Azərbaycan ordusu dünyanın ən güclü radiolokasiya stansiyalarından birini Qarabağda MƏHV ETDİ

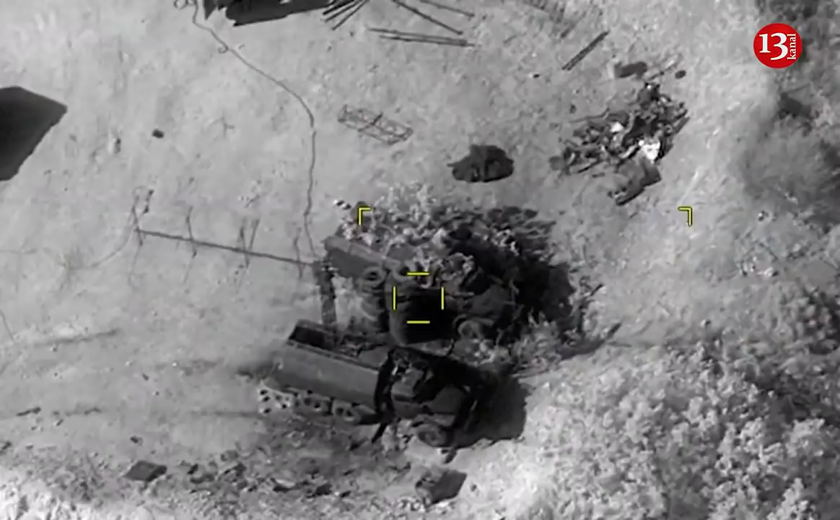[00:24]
radiolokasiya stansiyalarından birini Qarabağda məhv edib. Bu, hətta stealth texnologiyalarının belə aşkar etməyə imkan verən P-18 radiolokasiya sistemidir.
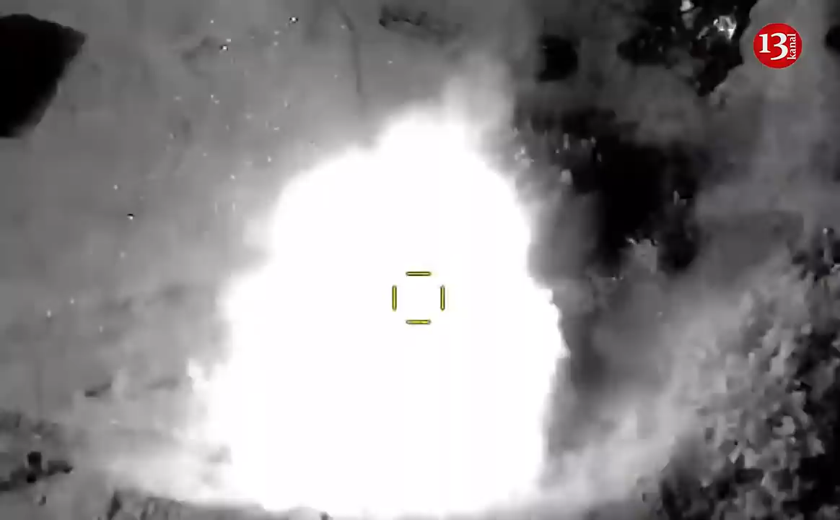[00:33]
P-18 dünyada ən etibarlı radiolokasiya sistemlərindən biri olmaqla, istənilən növ uçan aparatları onlarla kilometrdən yüzlərlə kilometr məsafəyə qədər aşkarlamağa qadirdir.